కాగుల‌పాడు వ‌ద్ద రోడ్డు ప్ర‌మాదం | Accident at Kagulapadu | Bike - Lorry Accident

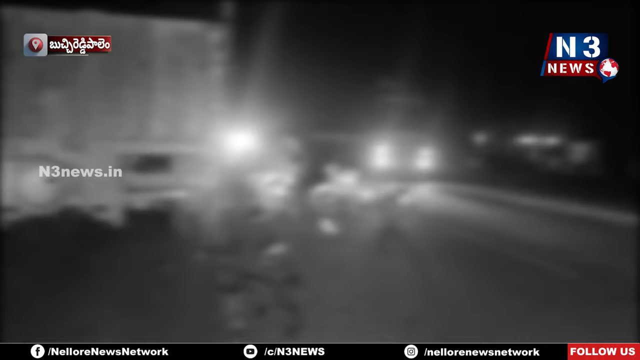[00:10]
ఓ వ్యక్తి బైక్పై వెళ్తుండగా ఎదురుగా వస్తున్న లారీ వేగంగా ఢీకొనడంతో ఆ వ్యక్తికి తీవ్ర గాయాలయ్యాయి.